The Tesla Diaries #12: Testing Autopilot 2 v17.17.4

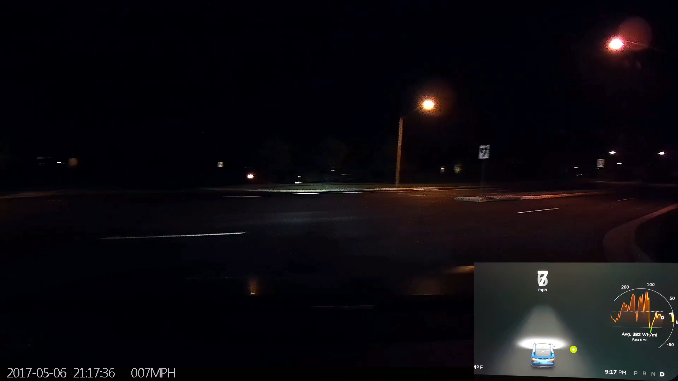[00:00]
Alright, so I just got the 17.17.4 update on my Hardware 2 Model S. We're going to go ahead and do a test and see how it's performing.
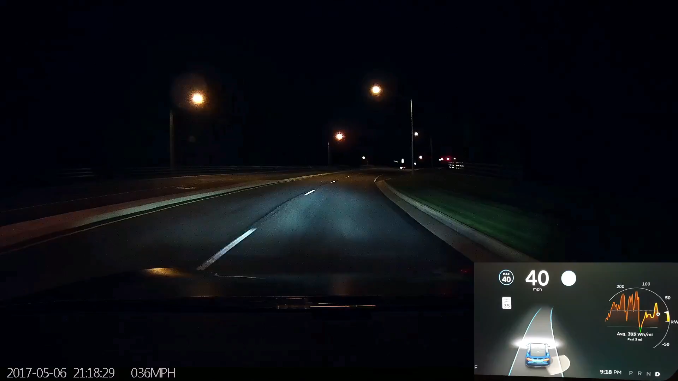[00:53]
We have to disengage for the red light. Oh, never mind. Back on. Found the right lane through the intersection. The correct lane, I should say, although it was a bit uncertain.
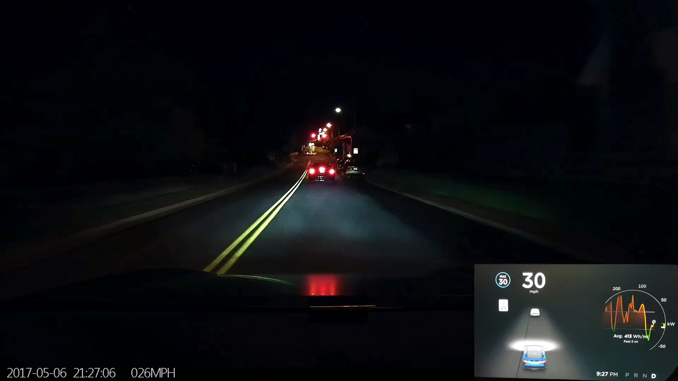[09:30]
Our car is around me, I don't want people to get the wrong idea. This is a pretty long intersection, so let's see what happens. And now we have parked cars on the right, this is a good test as well. Just going to drop it down to around 28.
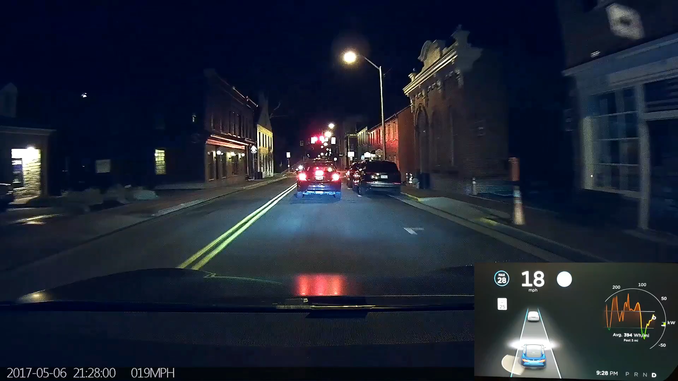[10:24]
A couple versions ago, I didn't really care about the cars on the side of the road. I couldn't even drive on a road like this, because it would be too close to those parked cars. So it's at least respecting them this time. See the lanes are flickering right now. Not sure why.